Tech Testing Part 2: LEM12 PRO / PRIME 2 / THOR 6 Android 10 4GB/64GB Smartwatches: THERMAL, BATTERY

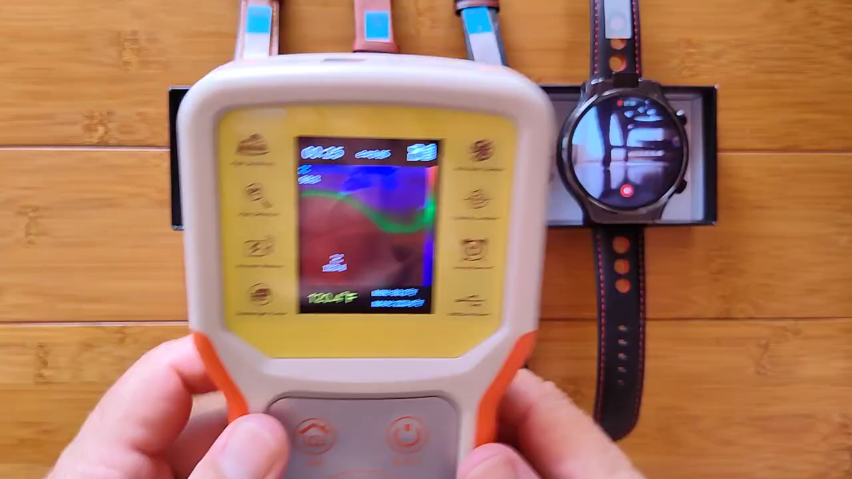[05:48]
So what the heck, 28 minutes. Let's jump in and analyze what these watches look like. Let's start with, first of all, with this one, because I know it's going to kick out at about 32 minutes.
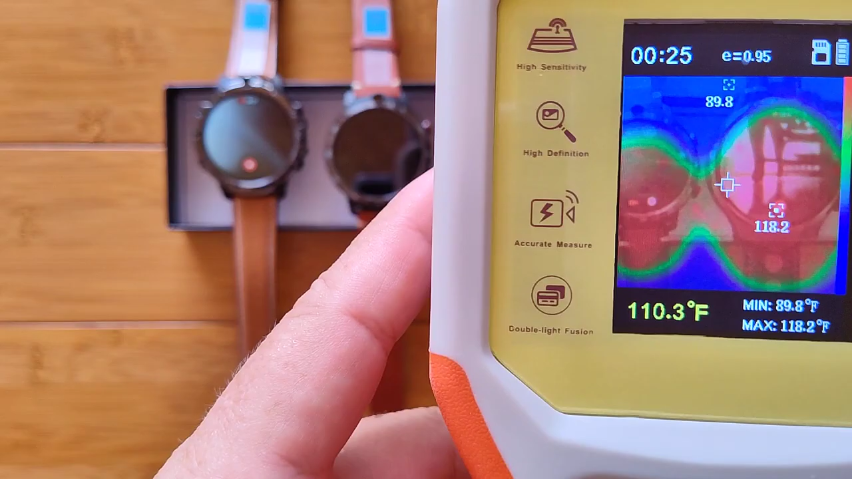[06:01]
On screen: spot 110.3°F, max 118.2°F, min 89.8°F
And unfortunately, yeah, this is going to be a little tricky to do.
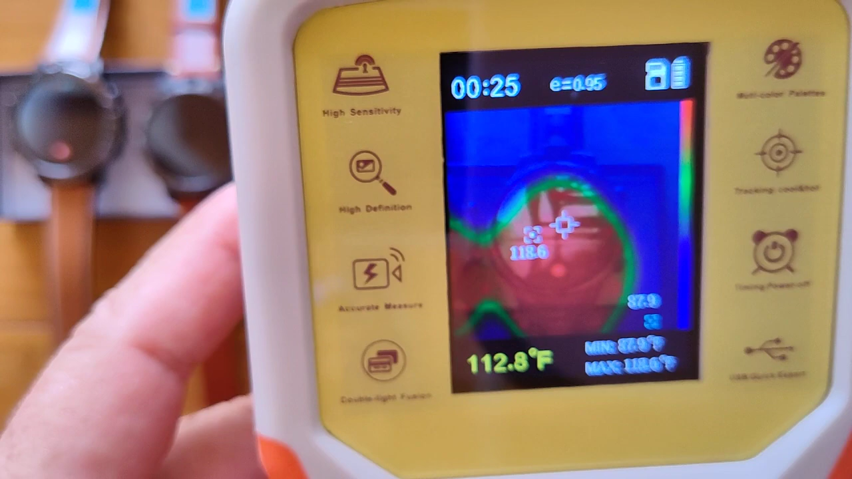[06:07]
On screen: spot 112.8°F
We are watching this one that's jumping around. It's about 118 degrees.
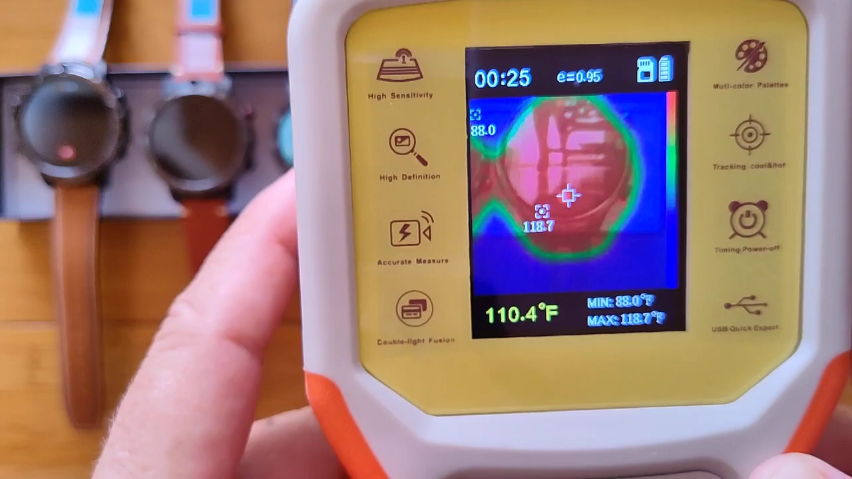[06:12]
On screen: spot 110.4°F, max 118.7°F, min 88.0°F
And I'm trying to put the square over different parts of the watch on the front.
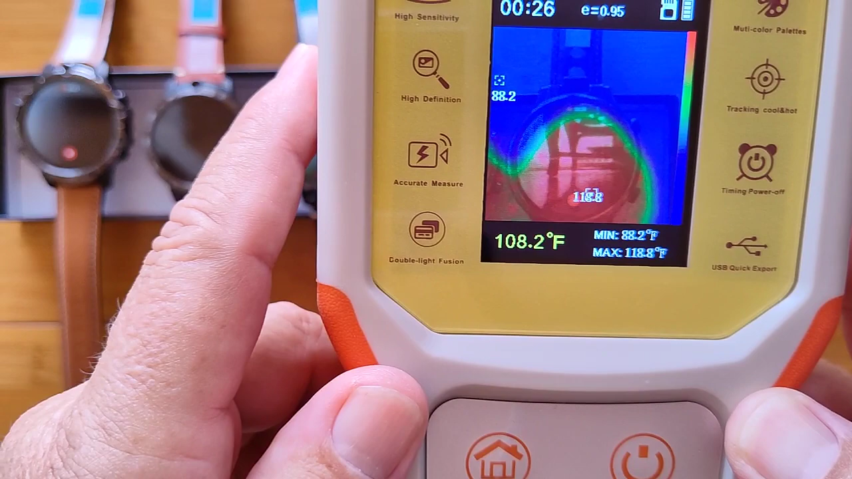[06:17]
On screen: spot 108.2°F, max 118.8°F, min 88.2°F
Looks pretty uniform at 119 degrees.
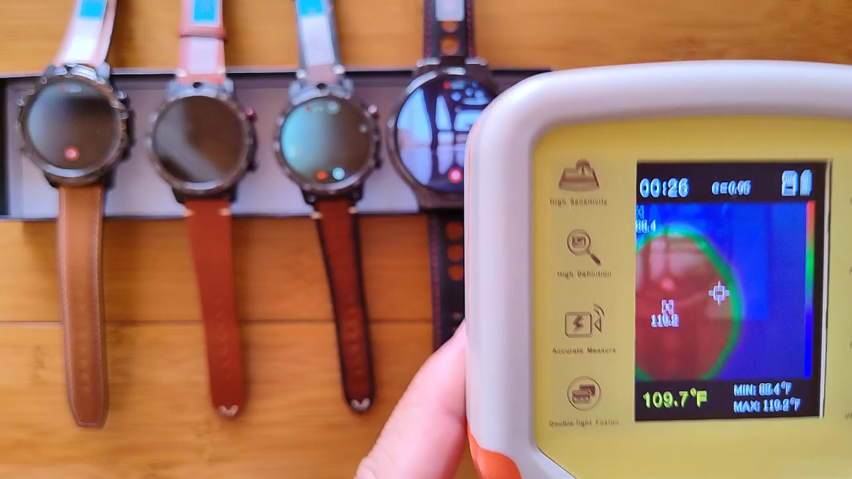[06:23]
On screen: spot 109.7°F
Let's flip it over without touching much of anything.
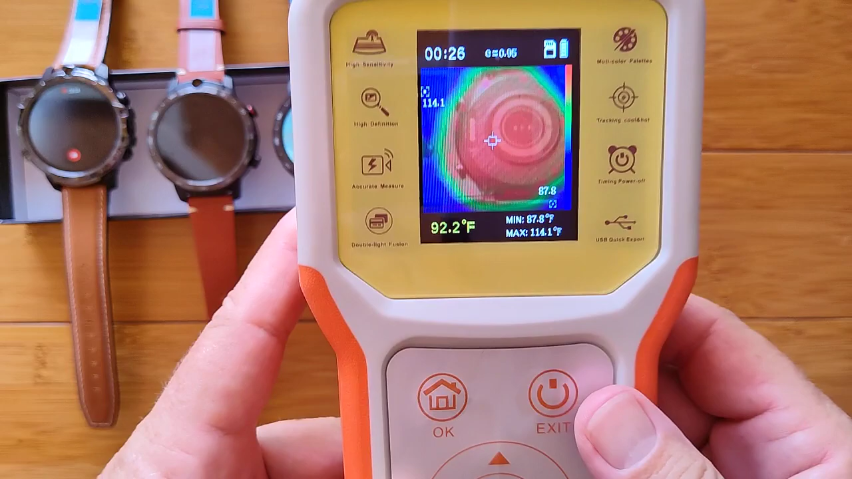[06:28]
On screen: spot 92.2°F, max 114.1°F, min 87.8°F
Check the back for hot spots. Oh, it's picking up this watch over here.
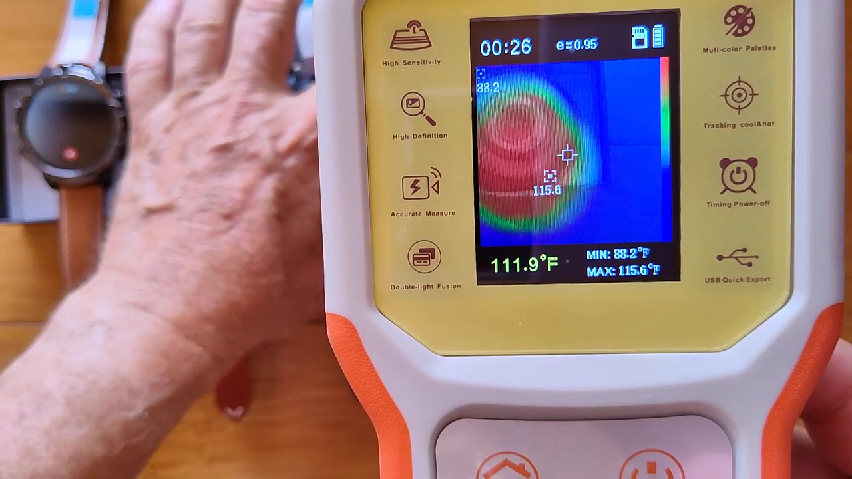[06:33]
On screen: spot 111.9°F, max 115.6°F, min 88.2°F
116. What about up higher?
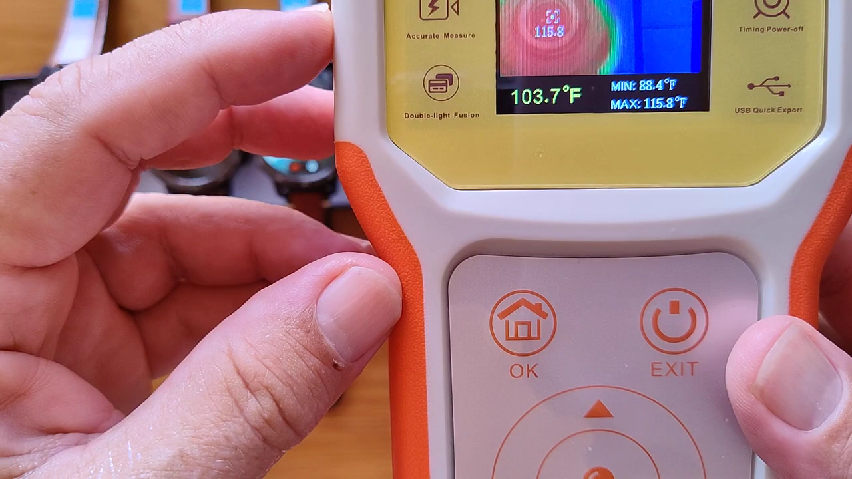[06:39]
On screen: spot 103.7°F, max 115.8°F, min 88.4°F
115. 118. So it's coming at about 116 degrees in the back.
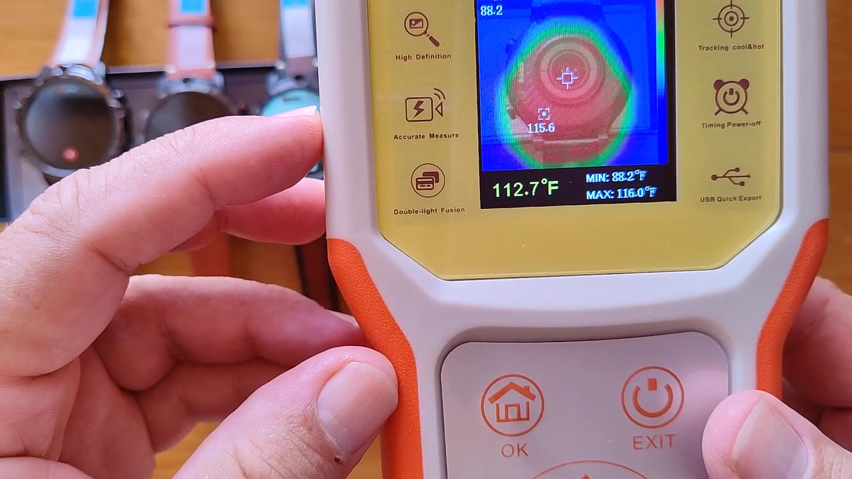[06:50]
On screen: spot 112.7°F, max 116.0°F, min 88.2°F
Do you agree with me, guys? All right. Let's move on to the second watch.
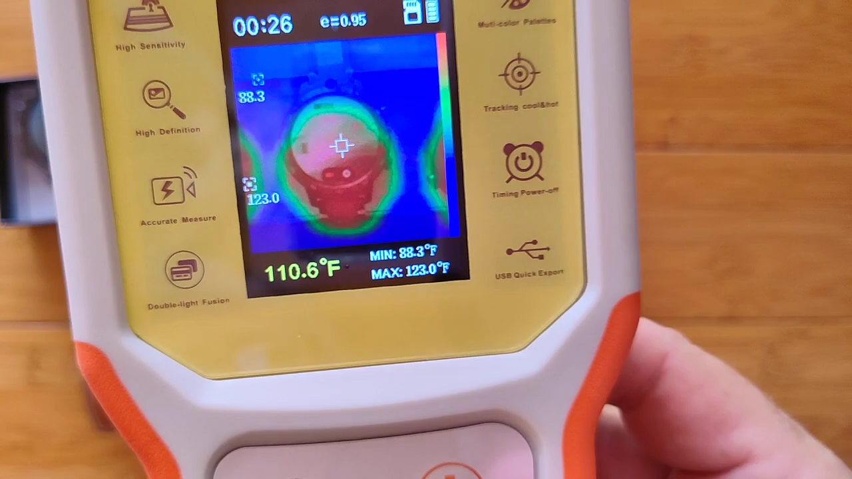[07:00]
On screen: spot 110.6°F, max 123.0°F, min 88.3°F
And I got to keep them all apart from each other.
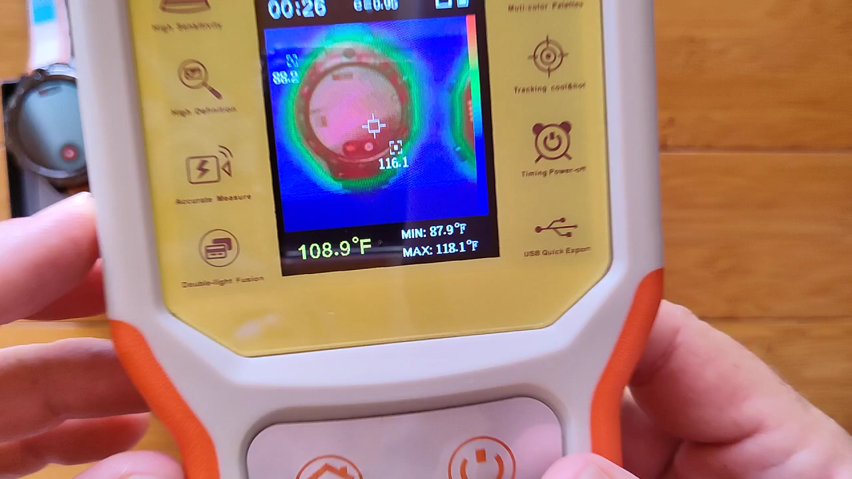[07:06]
On screen: spot 108.9°F, max 118.1°F, min 87.9°F
118 degrees as well on this one.
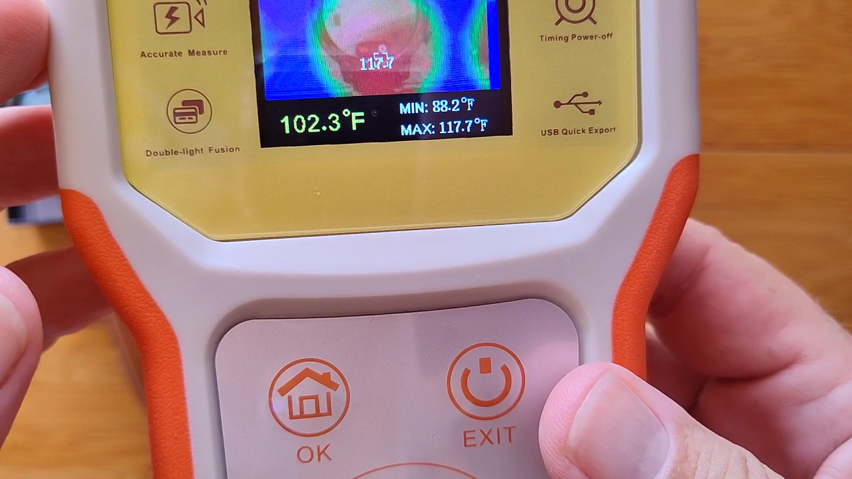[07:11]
On screen: spot 102.3°F, max 117.7°F, min 88.2°F
117, 118. I'm following,
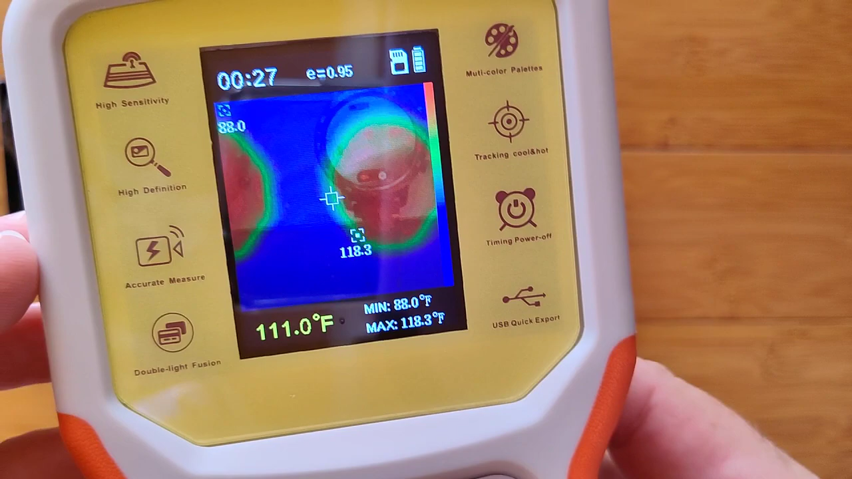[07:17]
On screen: spot 111.0°F, max 118.3°F, min 88.0°F
I guess I should be following the thermal image to get the actual reading, right? 118.
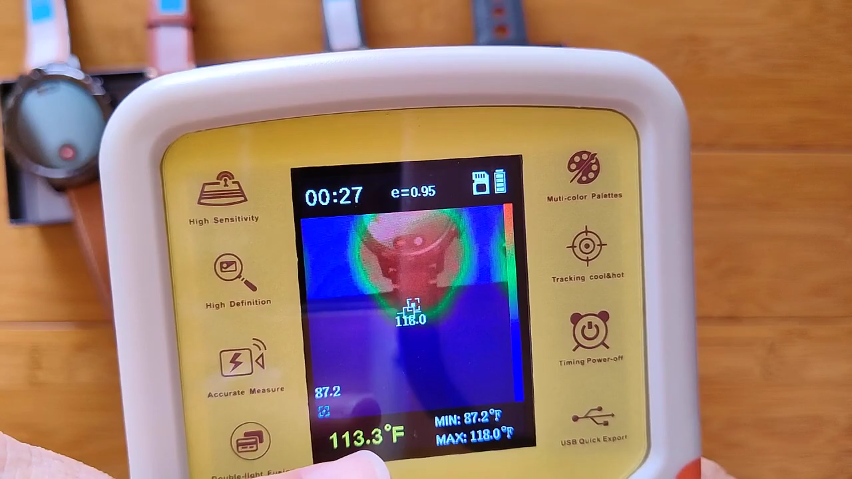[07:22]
On screen: spot 113.3°F, max 118.0°F, min 87.2°F
Okay. About the same. And we flip that one. Look at the back side of it.
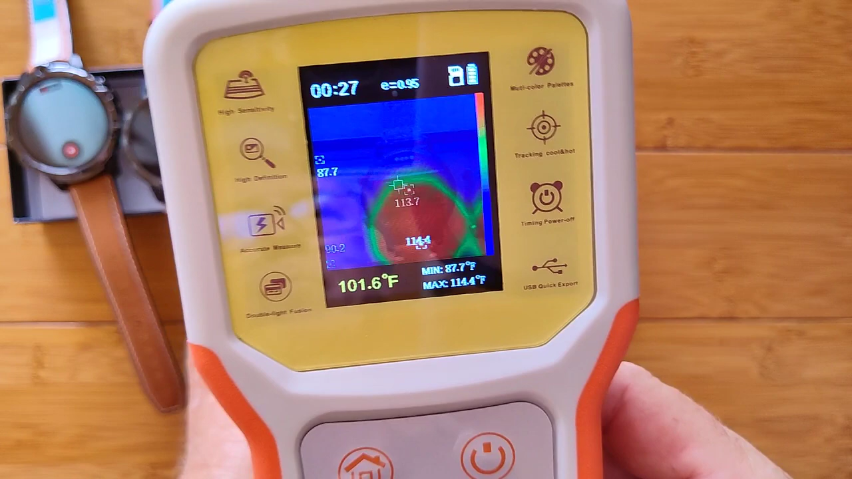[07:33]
On screen: max 114.4°F, min 87.7°F
little cooler. A little cooler. Okay. This was about 118, was it?
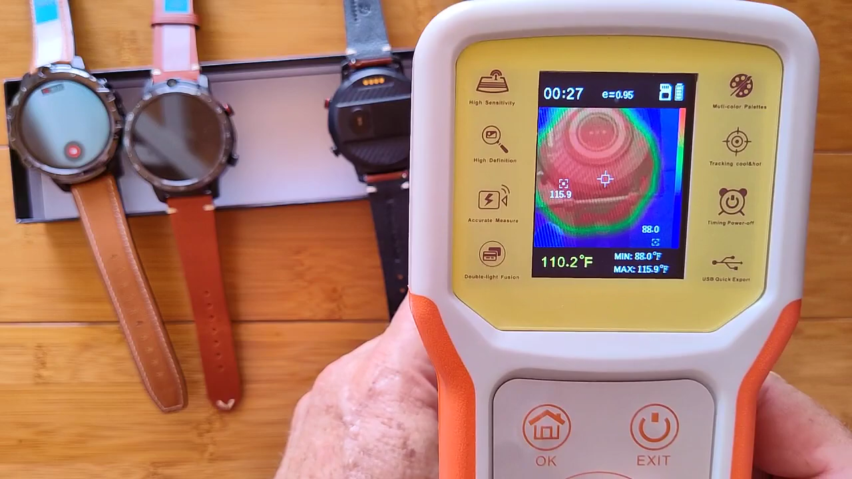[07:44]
On screen: spot 110.2°F, max 115.9°F, min 88.0°F
Yeah. That's about 115 now. aha this one has turned off that's interesting completely how hot is
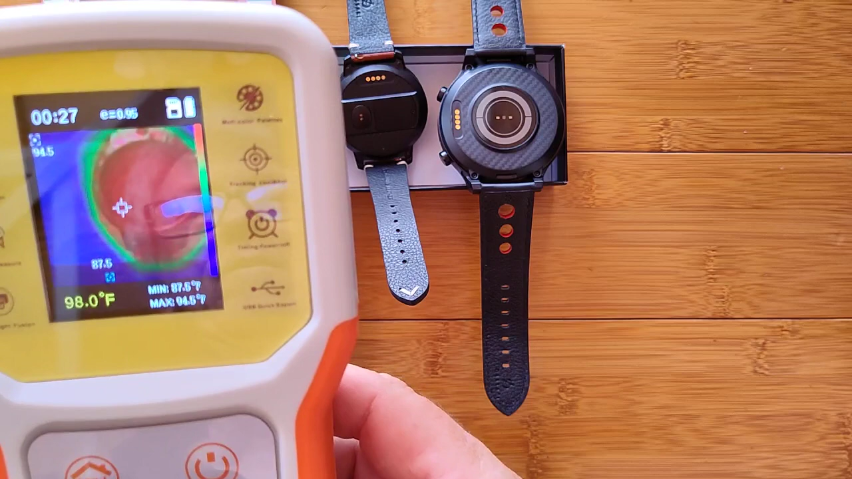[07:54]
On screen: spot 98.0°F, max 94.5°F
this puppy 124 degrees i think it has